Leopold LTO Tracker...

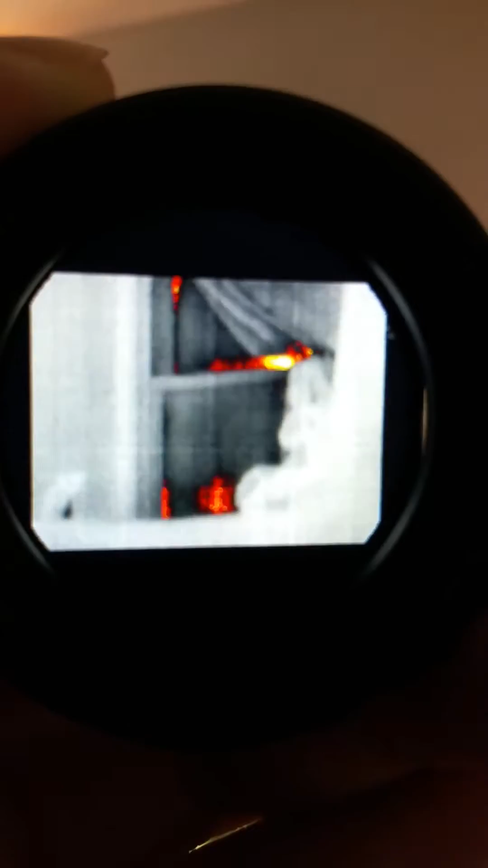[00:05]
that's my window as you can see
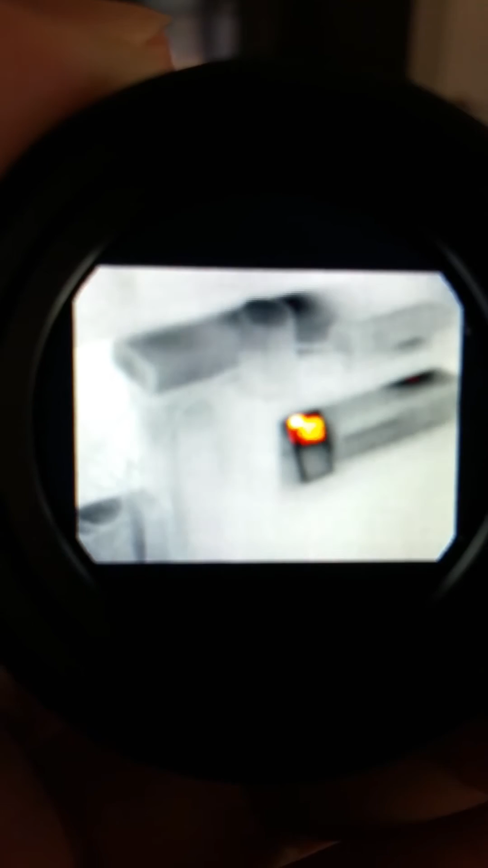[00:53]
like FLIR that's my Xbox soundbar TV's right behind
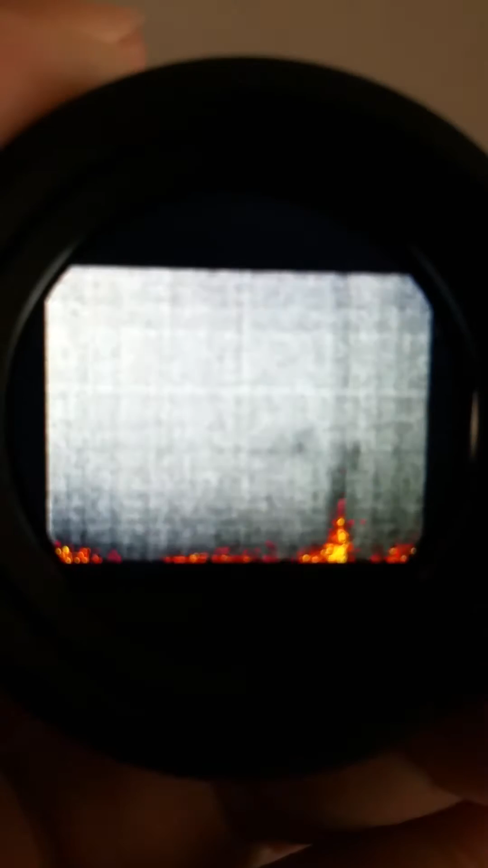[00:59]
it you can barely see it because it's not even been turned on that's all the stuff in my rack right there
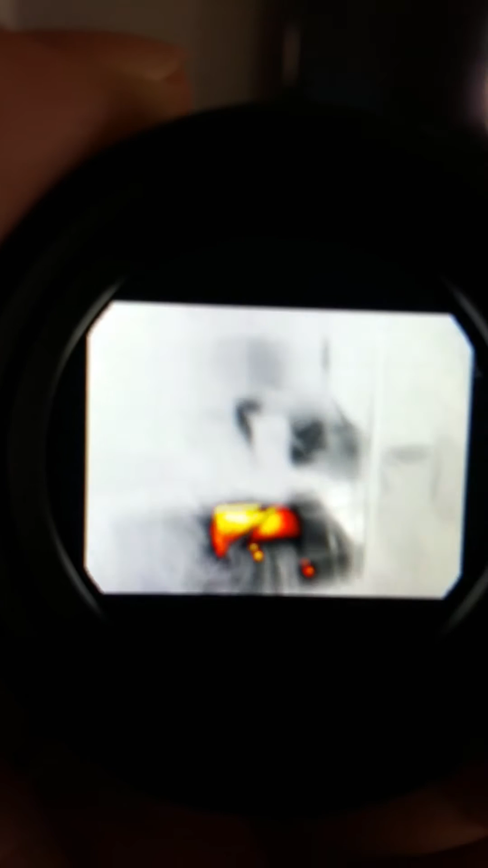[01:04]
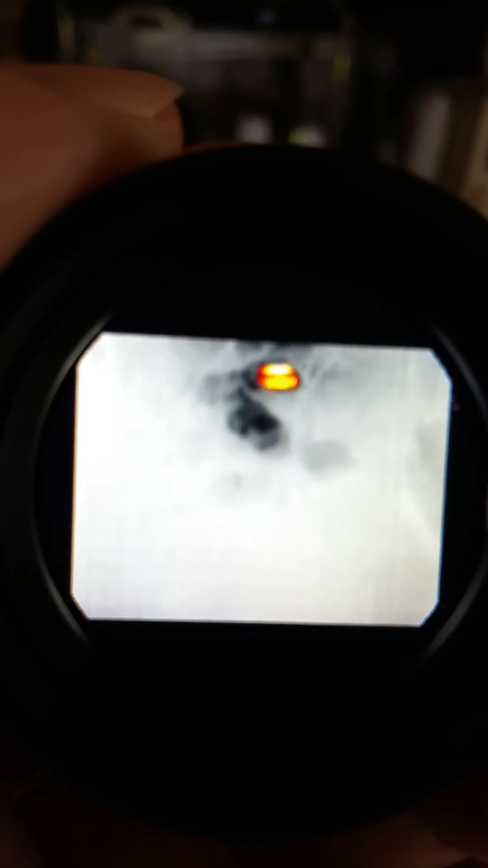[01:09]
but with this one like I tell people you can literally when I walk and turn
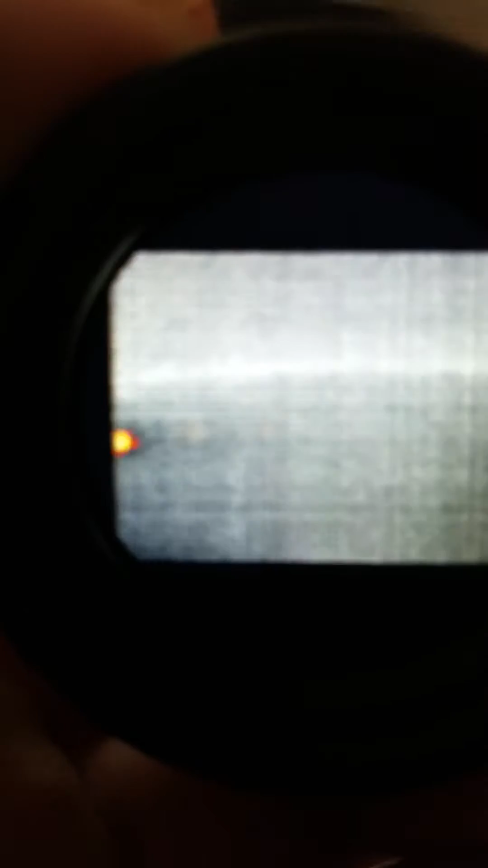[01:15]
around you can see all my footsteps so
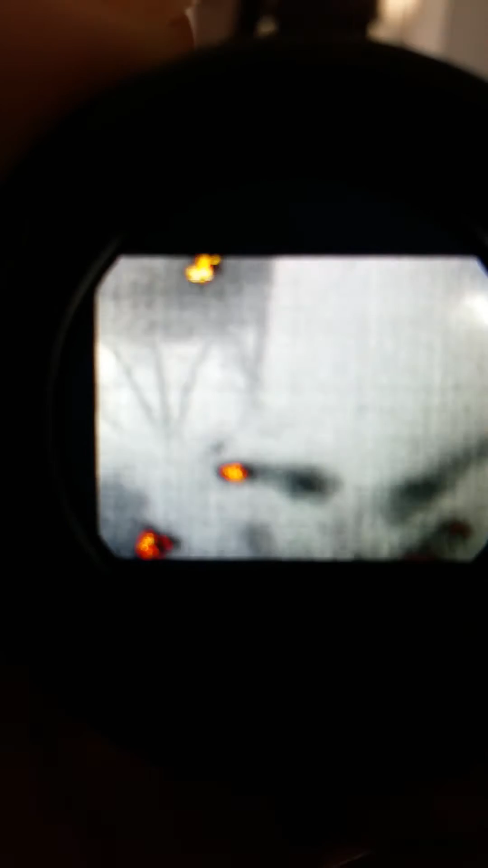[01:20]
I've this is over where I've been standing and walking
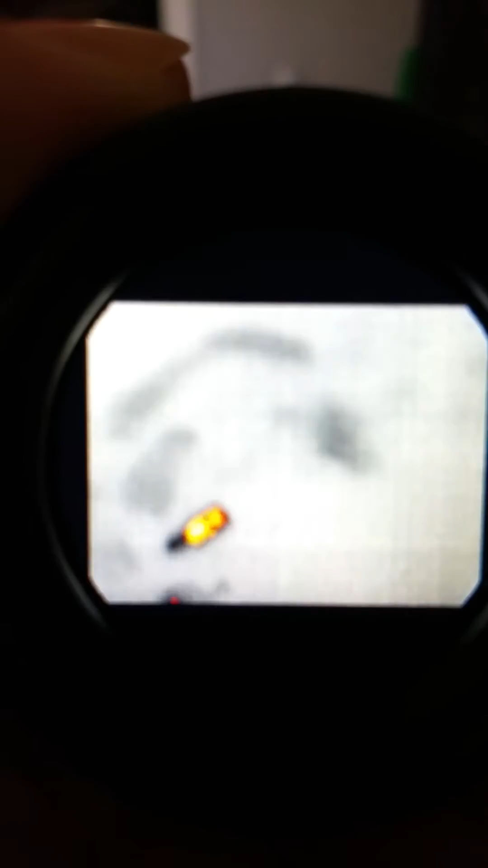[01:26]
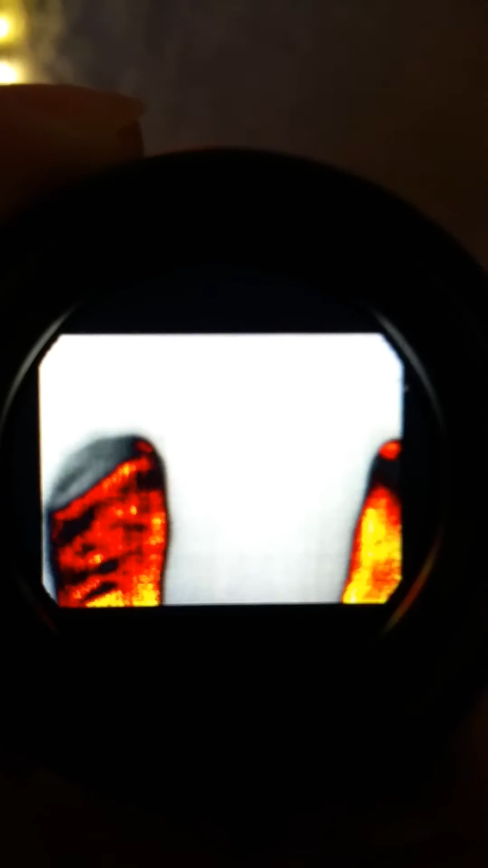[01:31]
all the way down to my feet right now so if I walk and turn around
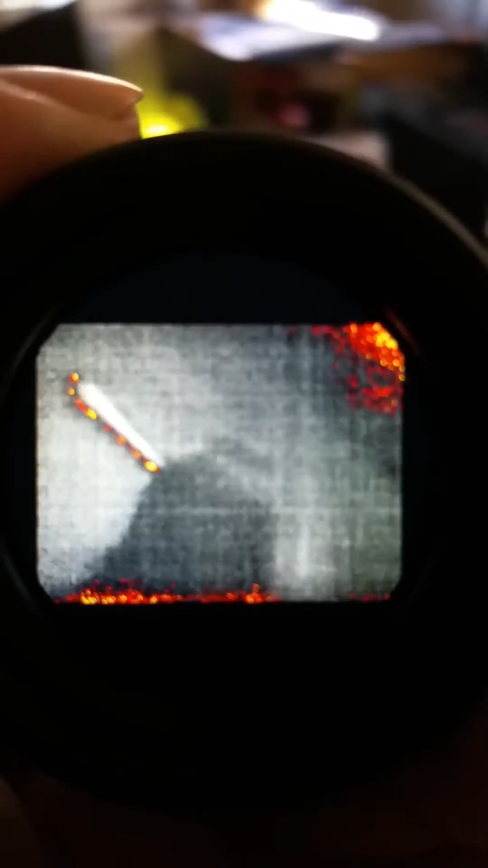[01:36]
there's my footprint pattern all the way over which is pretty
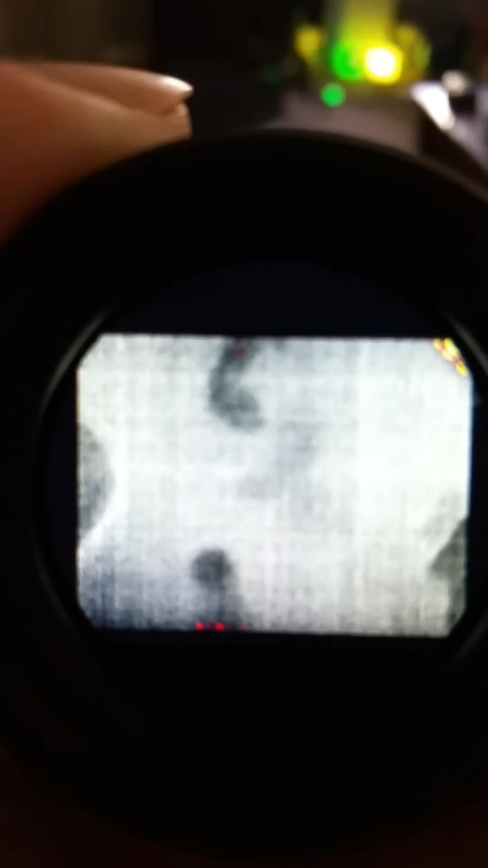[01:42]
big and that's a comb and a brush of the cats
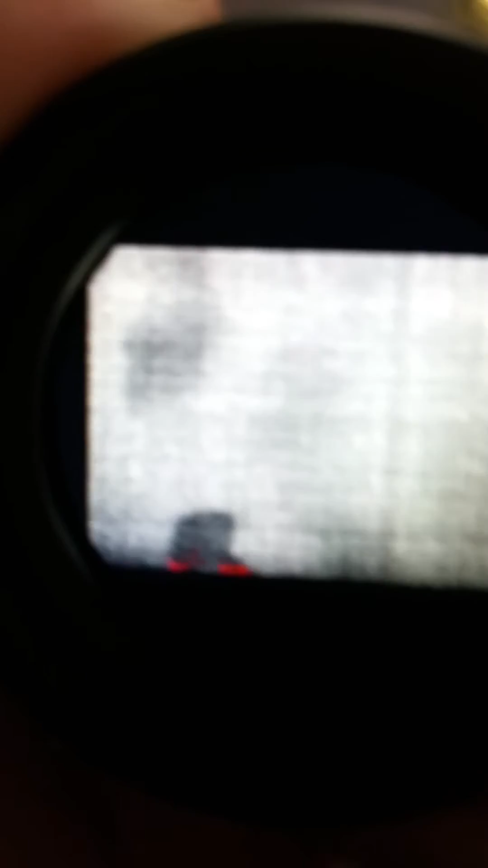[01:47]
so this is my new version of night
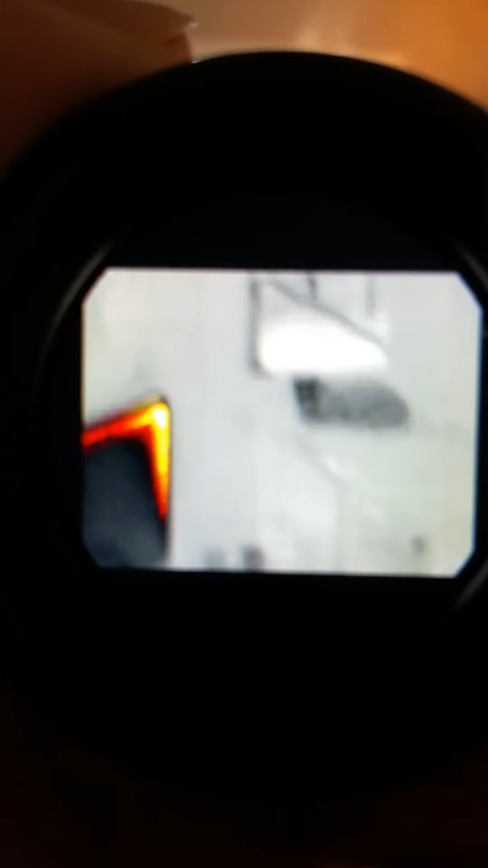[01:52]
vision slash synthetic heat seeking thermal so
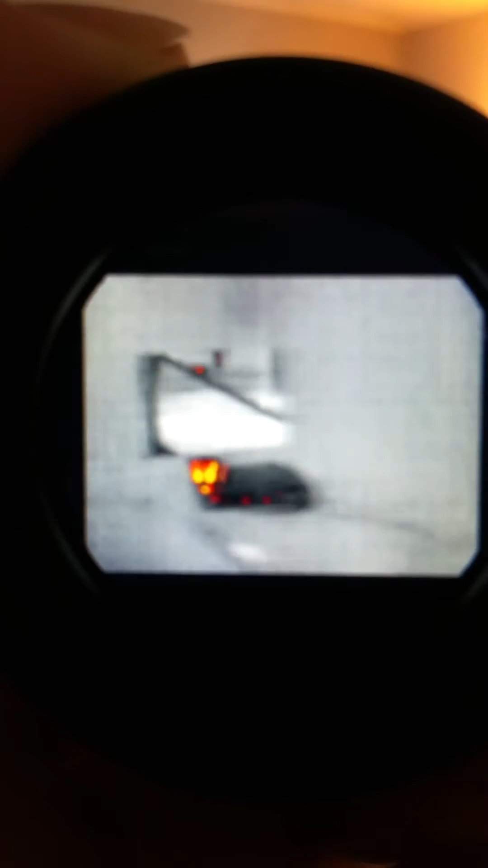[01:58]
we'll give it a whirl see how it works there's a lamp there's my lava light trying to warm up
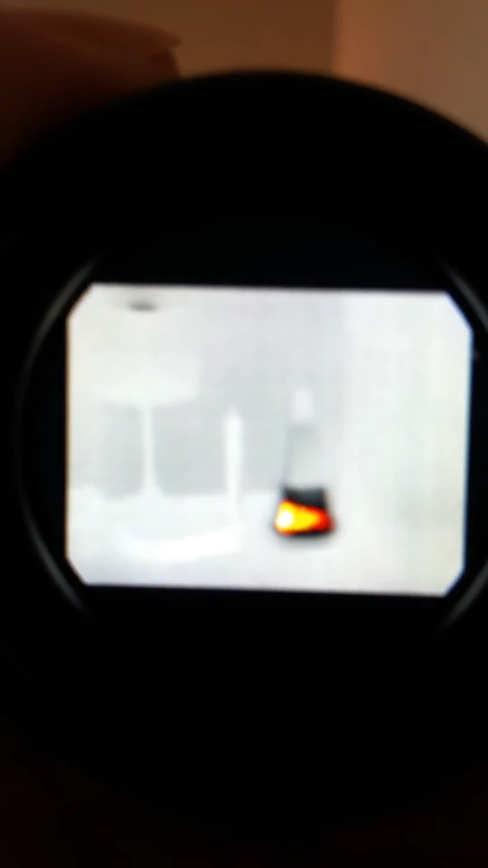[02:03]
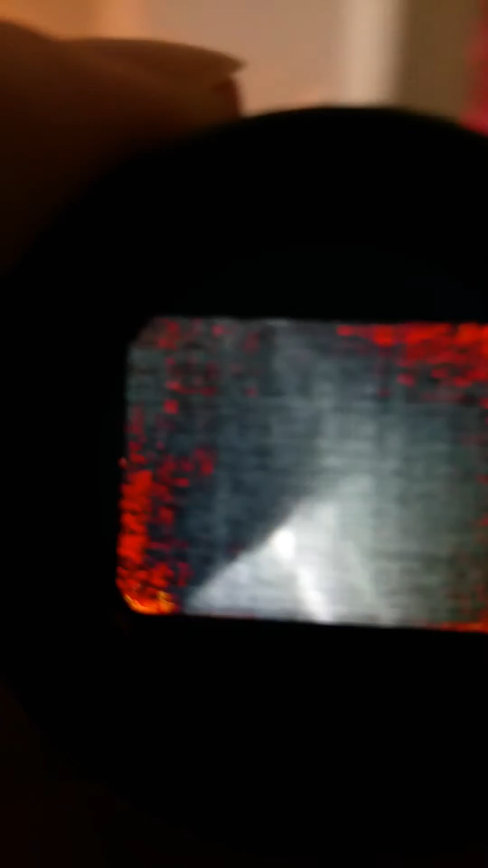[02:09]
there's my curtains once it adjusts down you can kind of you get a picture there's my bed
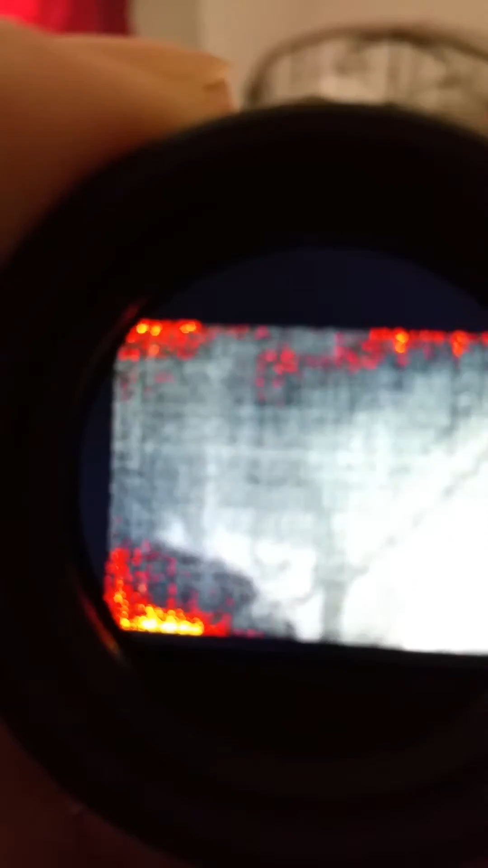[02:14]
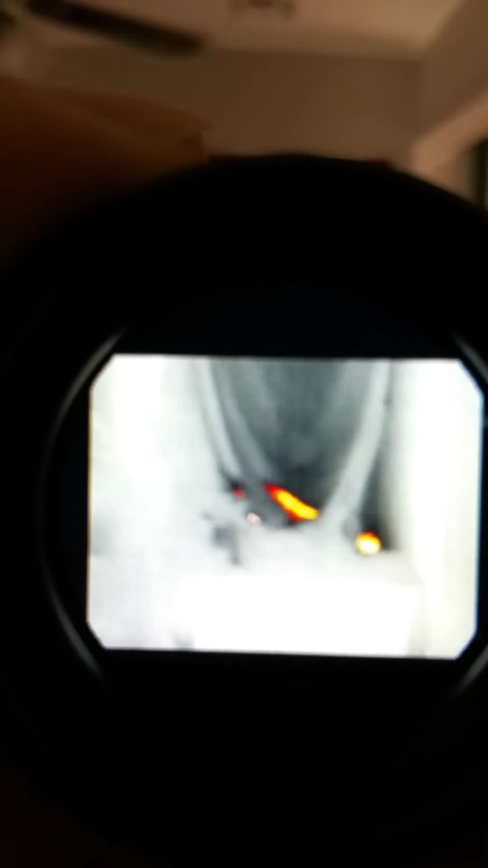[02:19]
and there's the window so there's gonna be some more heat and some more stuff sitting right there my
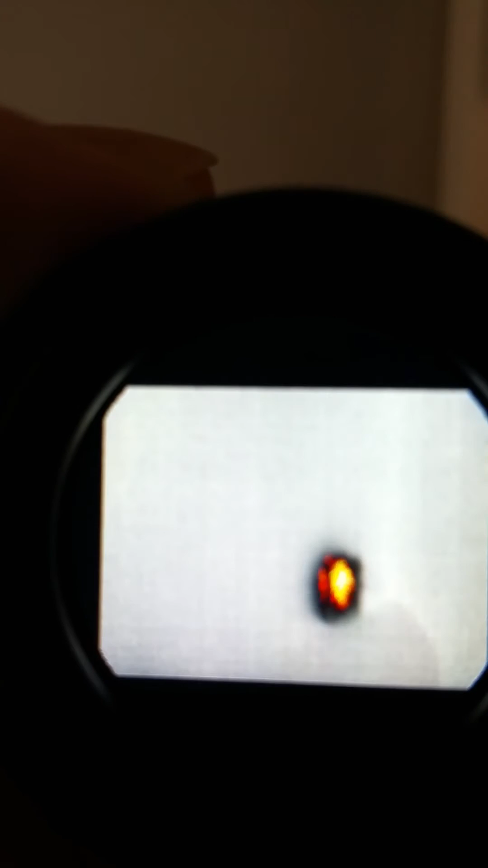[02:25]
thermostat it's a nest there's a TV sitting below it but that's an Apple TV or Apple Airport Express but
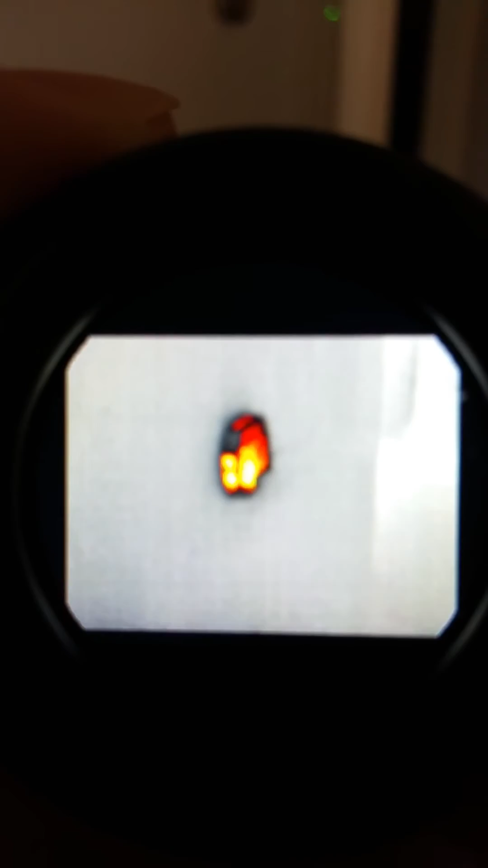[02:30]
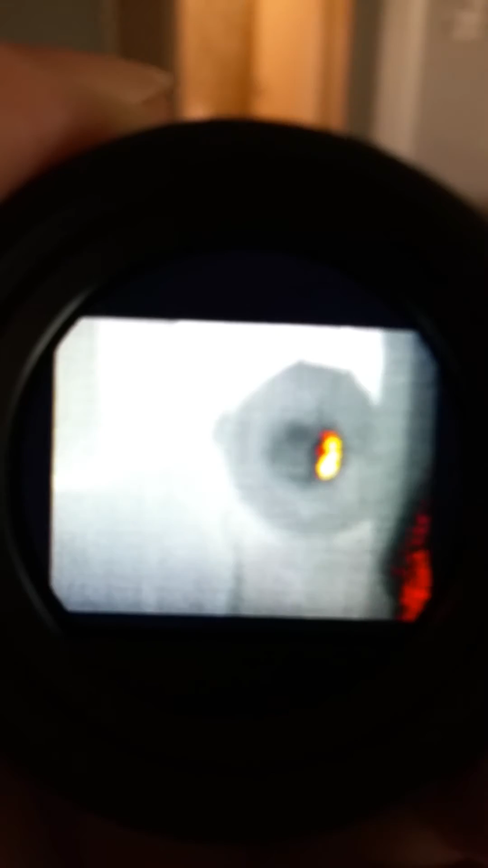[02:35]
fan high velocity fan you can see the motor back there making some heat